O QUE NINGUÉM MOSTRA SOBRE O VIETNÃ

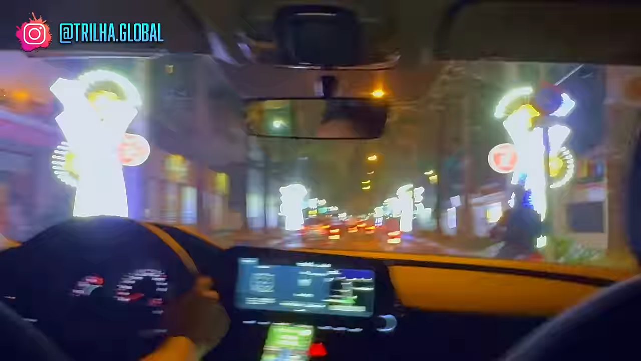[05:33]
Chegamos então na Bui Bien Street, né?
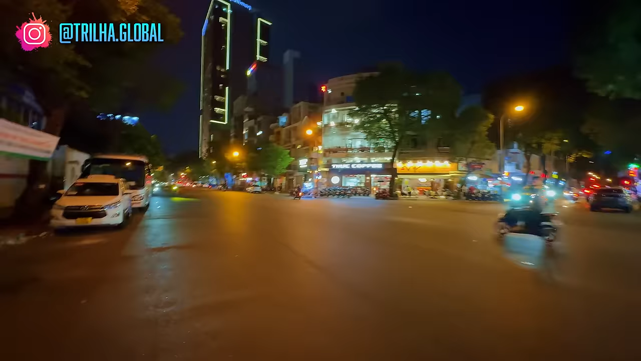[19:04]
Essa é a noite vietnamita, olha aí, ó. E o movimento não para, hein, gente? Olha aí, ó.